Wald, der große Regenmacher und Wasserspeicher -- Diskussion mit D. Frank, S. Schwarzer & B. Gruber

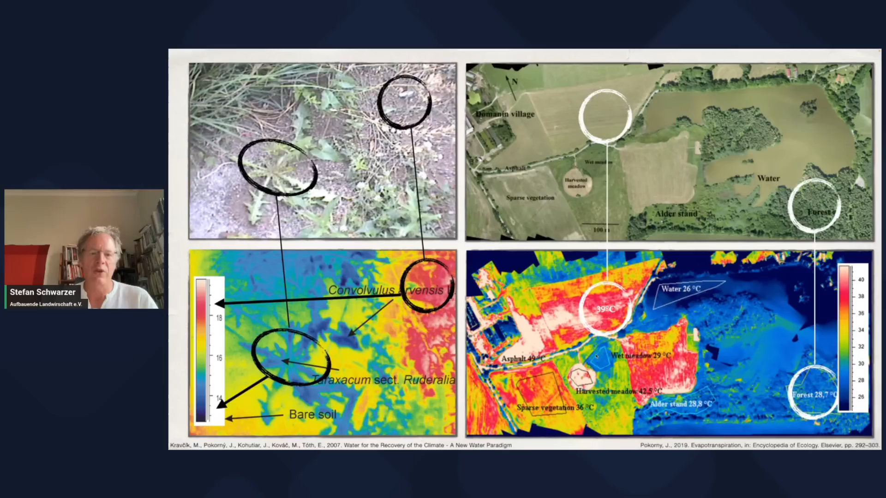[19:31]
Das heißt also zwischen Vegetation, also gut bestandener Vegetation des Waldes und dann einer abgemähten Wiese sehen wir 10 Grad, deutlich 10 Grad Unterschied und zum Asphalt dann nochmal 10 Grad mehr, also 20 Grad Unterschied. Also das illustriert wieder diesen Unterschied, wie wird Sonnenenergie umgesetzt mit Vegetation oder ohne Vegetation.